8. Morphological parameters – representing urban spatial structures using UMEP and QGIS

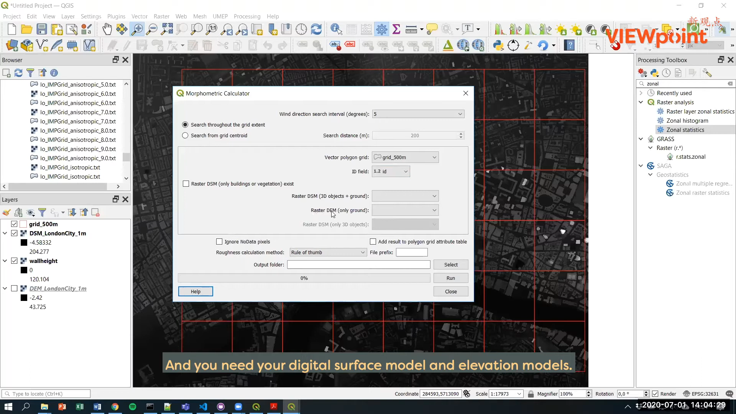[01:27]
models and what is good here is that you can click in this tick box here and then you get the values directly into your attribute table for your grid.
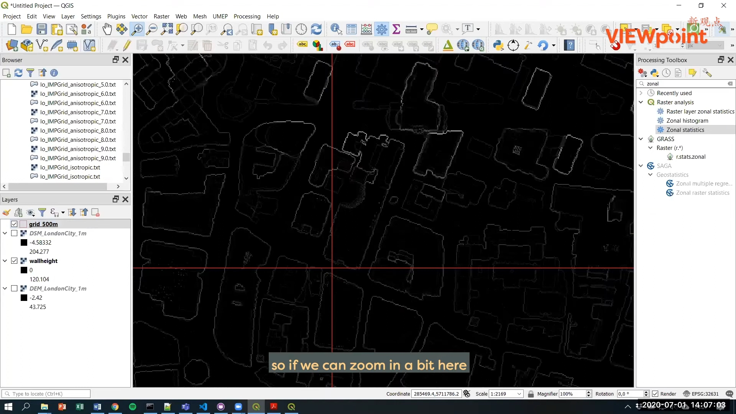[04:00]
raster so if we can zoom in a bit here you can see that it has identified a number of walls and calculated the height for each.